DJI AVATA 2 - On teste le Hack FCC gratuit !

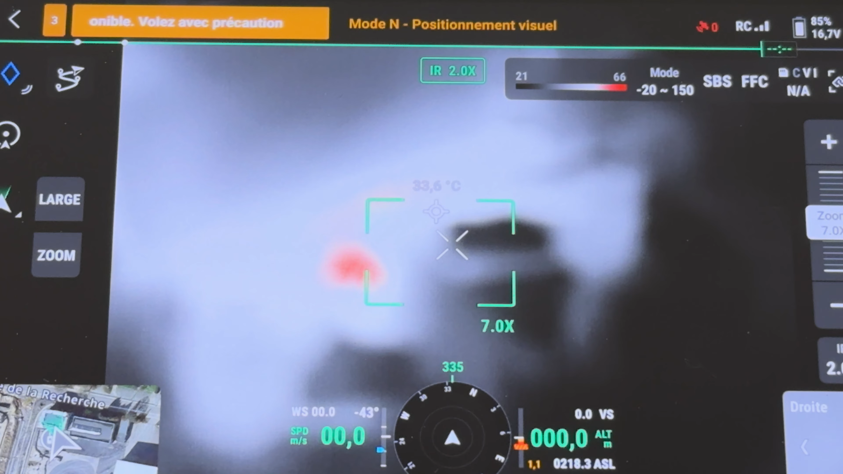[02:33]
Donc voilà, on ne peut en conclure pas de nette amélioration d'un point de vue de dissipation thermique sur cet AvaT A2.